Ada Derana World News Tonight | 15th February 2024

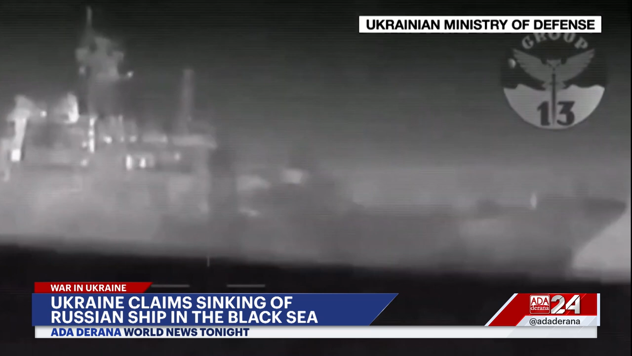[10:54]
Black Sea Kyiv says it targeted the vessel with naval drones off the occupied Crimean Peninsula